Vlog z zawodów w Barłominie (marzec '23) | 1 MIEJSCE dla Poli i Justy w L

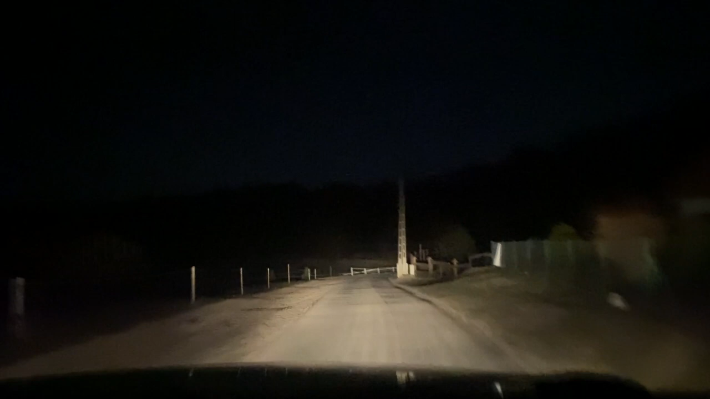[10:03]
I jesteśmy na miejscu, jedziemy za stajnię, tam ją rozładujemy i wypakujemy cały sprzęt.